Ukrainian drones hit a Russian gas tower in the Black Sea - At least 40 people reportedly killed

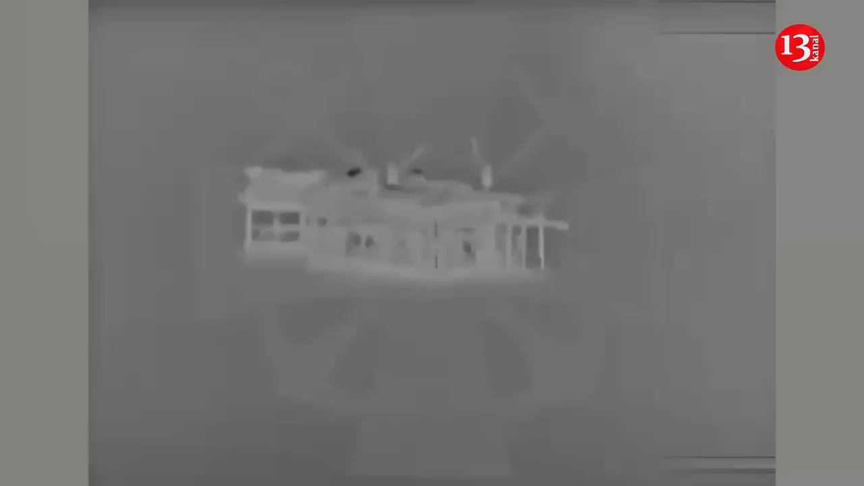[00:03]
Ukrainian naval forces attacked one of the Russian gas towers in the black on the night leading to August 10, Ukrainian media reported, with reference to Dmitry Plytonchuk, spokesperson of the Ukrainian Navy.
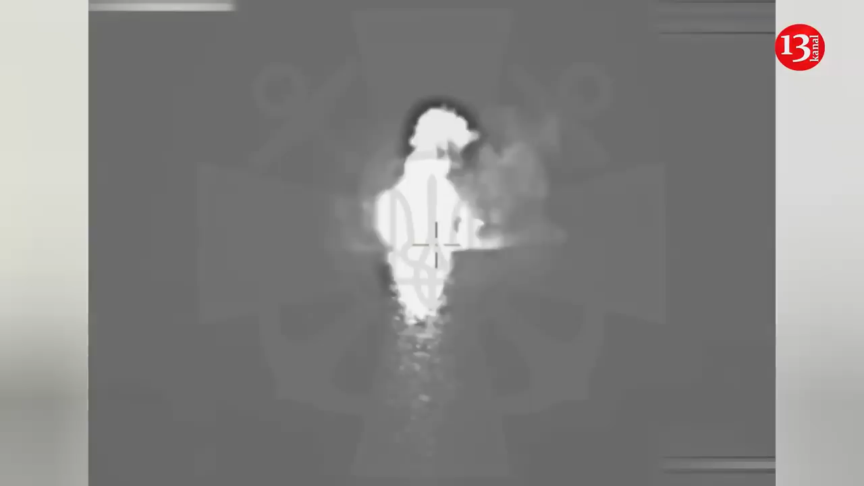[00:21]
was carried out by a Sea Baby naval drone. At least 40 people in the tower are said to have been killed.
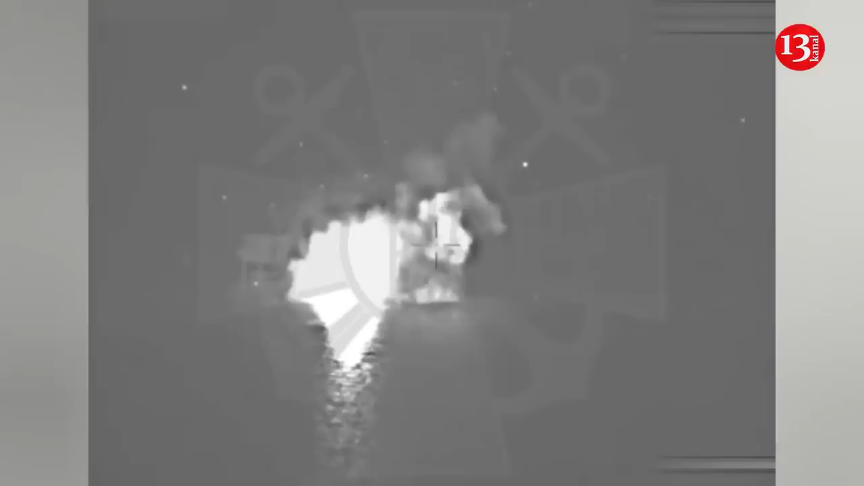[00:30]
Plytonchuk said that a few hours prior to the attack, Russia brought equipment and military personnel onto the platform. There were no civilians there, he stressed. According to the reports, the fire on the gas platform has not been extinguished and as of afternoon, work was underway to put out fire. It should be noted that Sea Baby multipurpose unmanned surface vehicle, which can cover a distance of a thousand kilometers, has the capacity to carry 900 kilograms of explosives.